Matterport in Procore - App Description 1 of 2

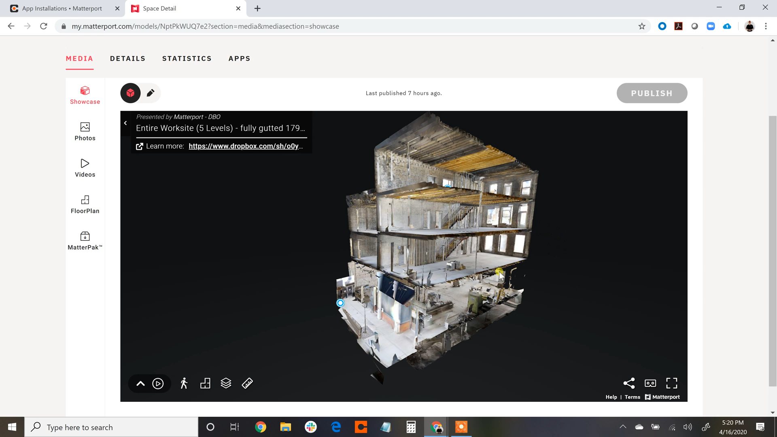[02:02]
five levels at the fully gutted level in the workflow.
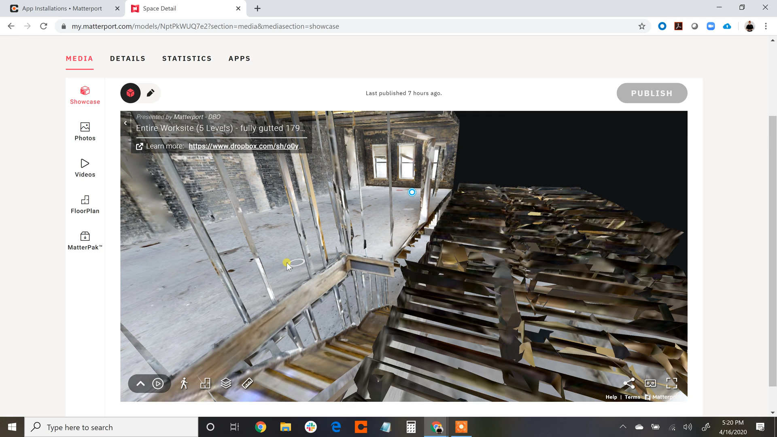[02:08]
So representing the project at the stage that shows the most information about the core details of the structure.
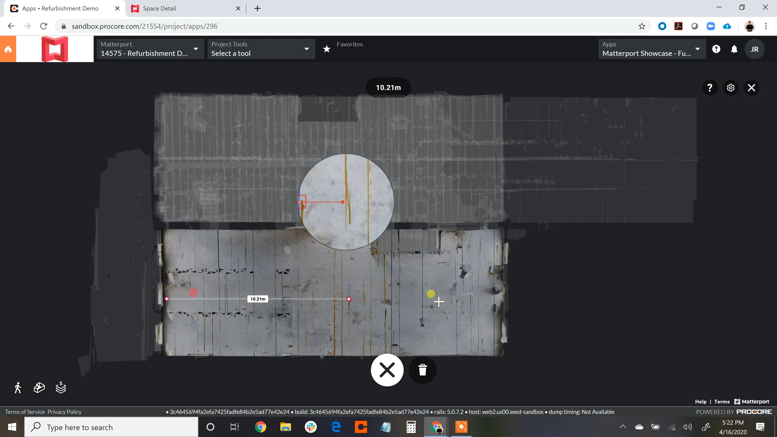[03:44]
In addition, you can change the measurements from metric to standard for feet as needed,
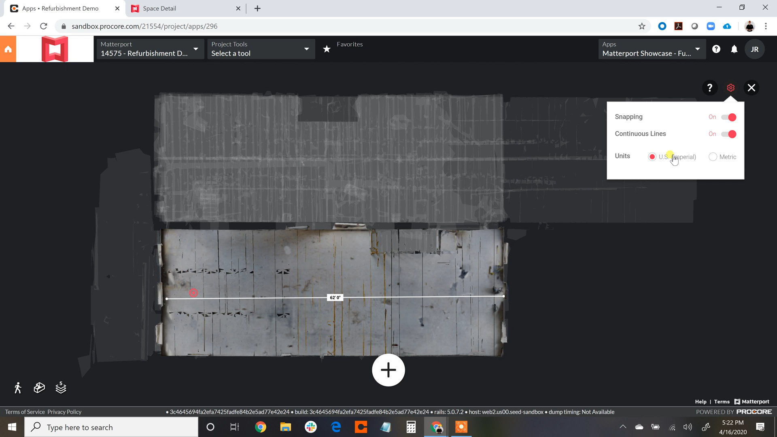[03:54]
and this information can be shared throughout. In addition, if you were going to go into this project and use Matterport for another purpose,
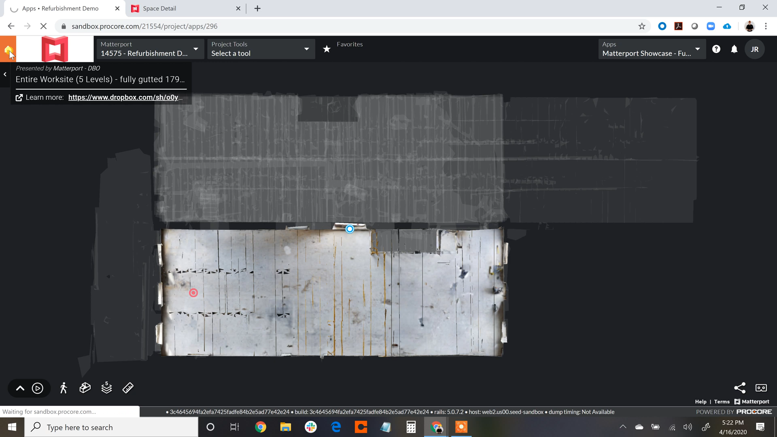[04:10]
using a Matterport deep link to communicate a detail, let's say on an RFI.